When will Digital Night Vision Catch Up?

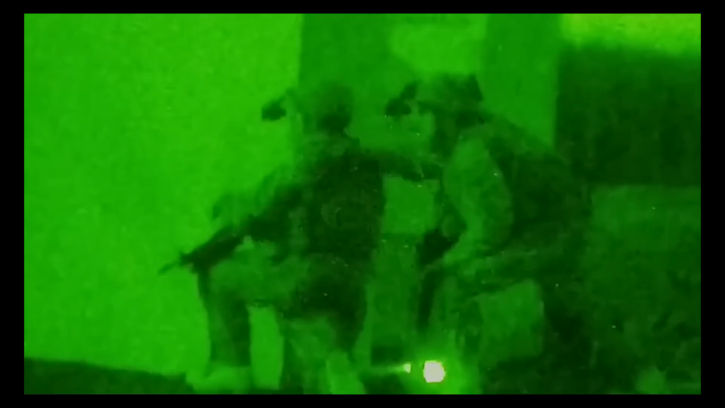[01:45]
most cutting-edge, tip-of-the-spear military guys are still using analog tubes.
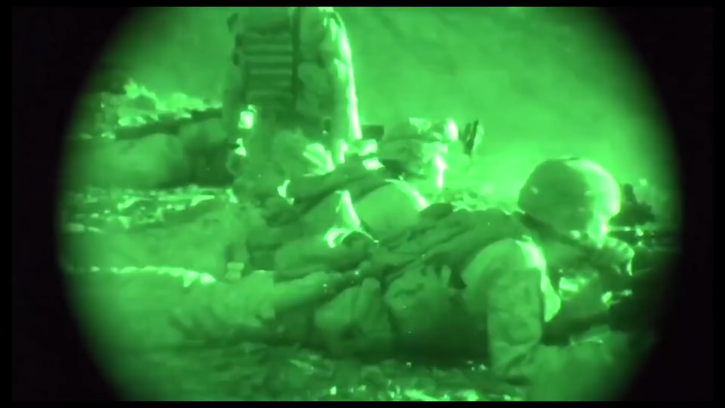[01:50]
Nobody's been using photocathode tubes for any imaging application for two
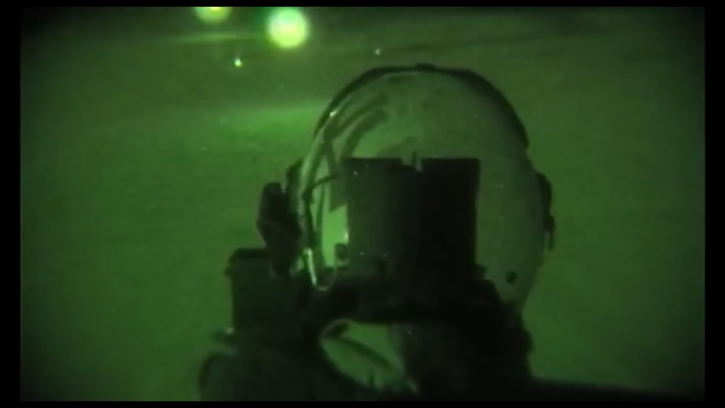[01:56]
decades except this very specific field of military night vision.
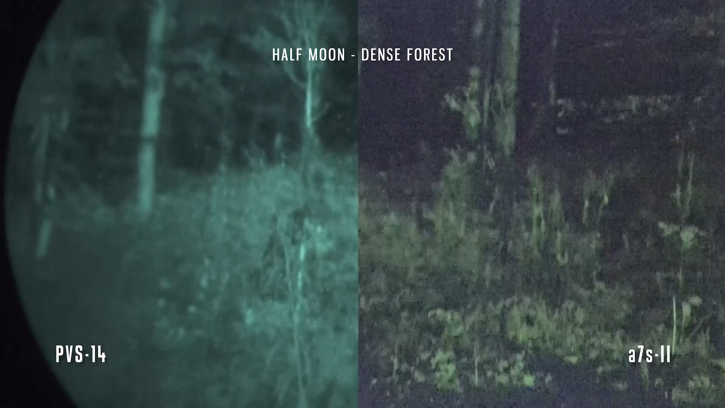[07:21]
However, if we step out of the woods, where there's a little more moonlight, and a tiny bit of distant house light, the A7S catches up.
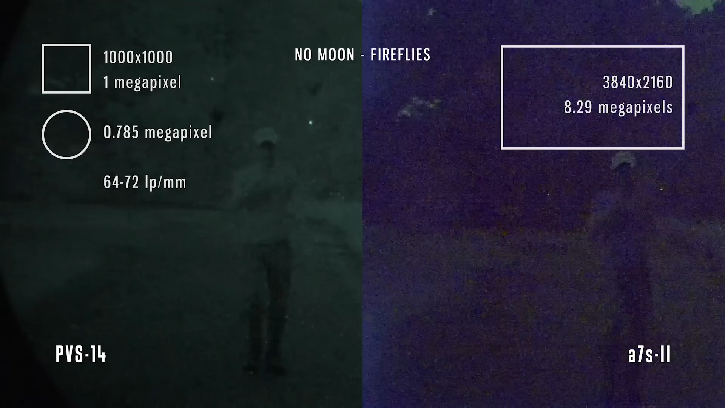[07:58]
But the detail that it can actually resolve is heavily dependent on how much light there is.